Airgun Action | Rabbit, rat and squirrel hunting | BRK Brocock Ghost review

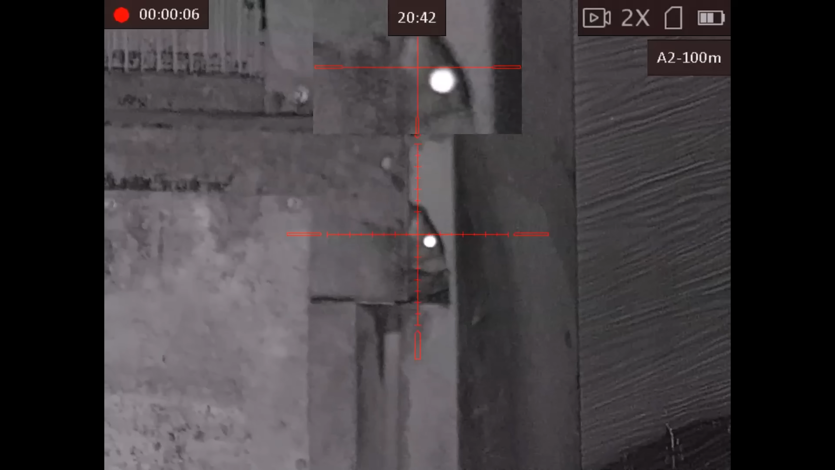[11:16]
Well I'm back around the back of one of the sheds and there's plenty of rats here, just shot a few more.
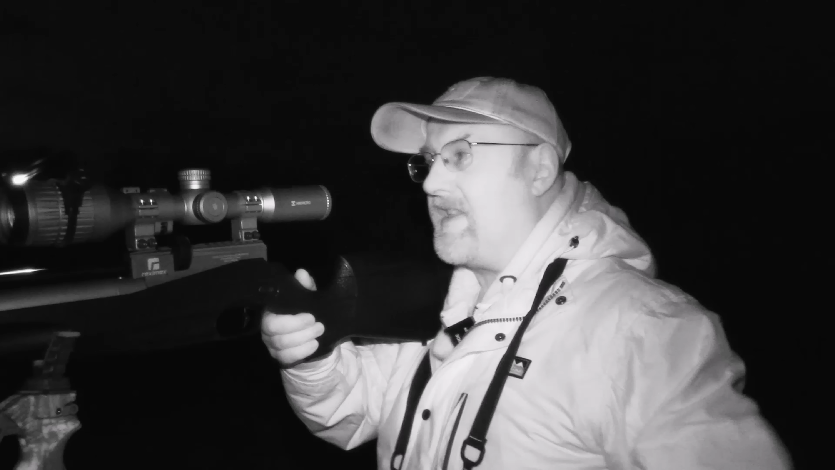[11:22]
I had to give one a follow-up shot which is really good you know with a PCP rifle, magazine-fed rifle,
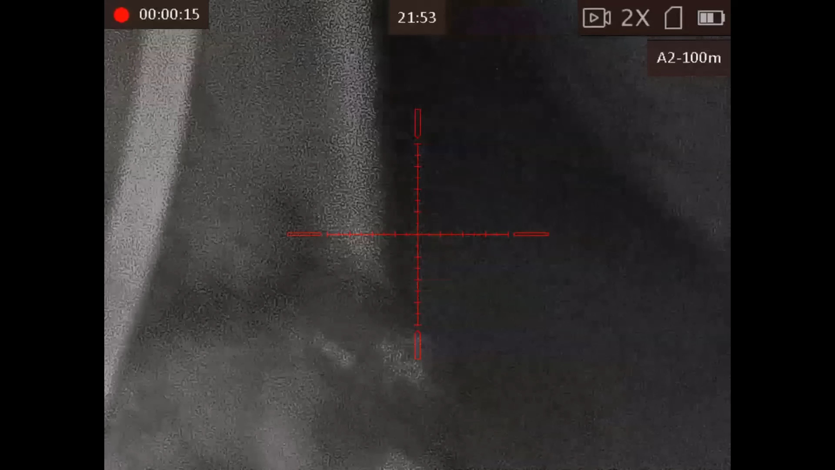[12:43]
So what would you do here? It was a little orange.
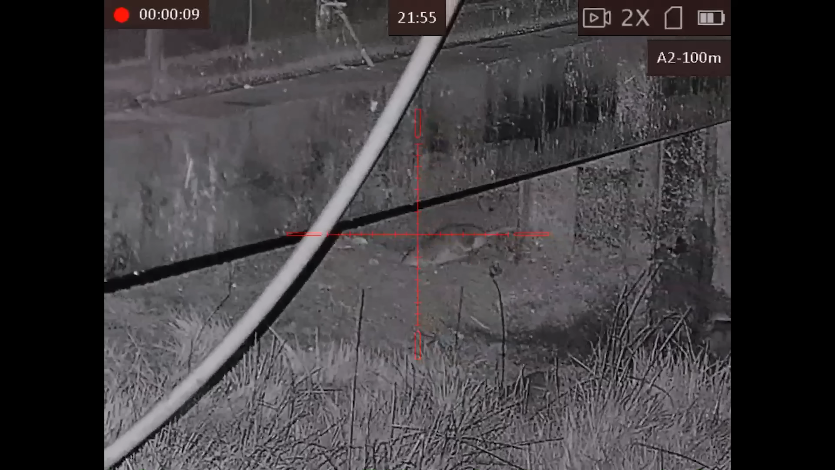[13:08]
Well there's plenty more rats underneath the shed again here, I shot a load more including a 3-4. The farmer's just mentioned to me that he's seen some rabbits around the backfield here where there's some polytunnels so I think I'll have a wander up there and see if I can't get one for the pot.
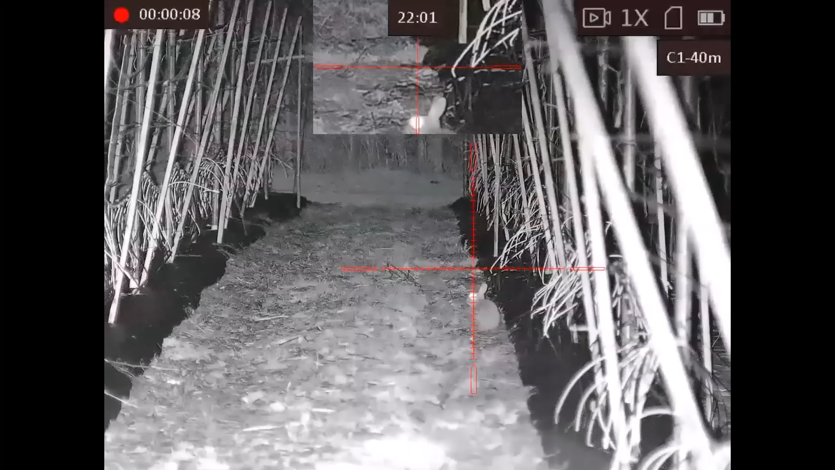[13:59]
Well the farmer was right. I walked down two or three polytunnels here and managed to spot a rabbit through the thermal and fortunately he was sat with his back to me so I was able to get into position and because of the rows of plants in here it's very easy to tell how far the distance is.